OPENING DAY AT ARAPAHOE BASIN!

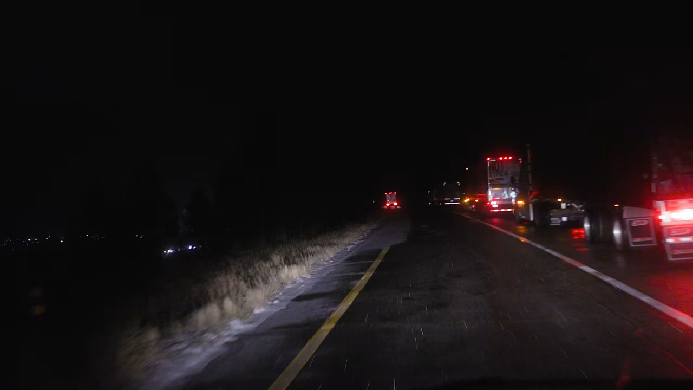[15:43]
but there is this one rest area right across from Lake Dillon that obviously has a lot of trucks, and there's just a few passenger stalls here. Looks like I'm the only one here tonight.